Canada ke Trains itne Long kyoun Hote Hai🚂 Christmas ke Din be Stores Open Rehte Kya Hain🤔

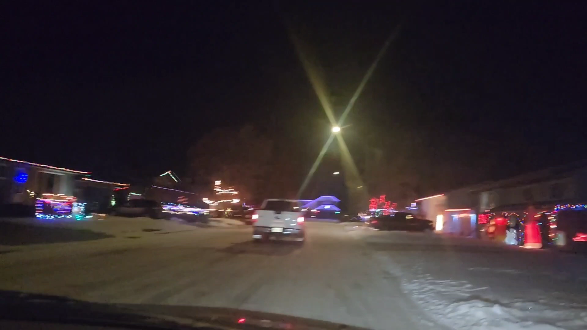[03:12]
था आज का Christmas Day 25th December और यहां पर देखिए आप सारे house जो है ना वो इतने प्यारे decorate
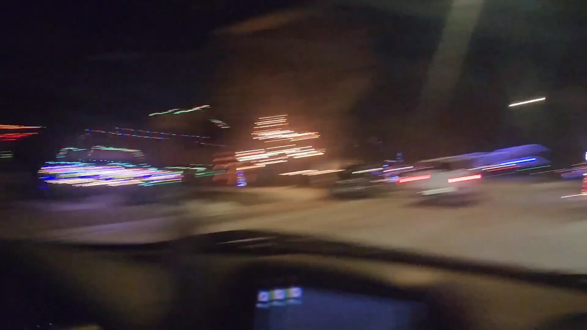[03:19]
करते हैं यह उनकी theme तो Christmas ही होती है वो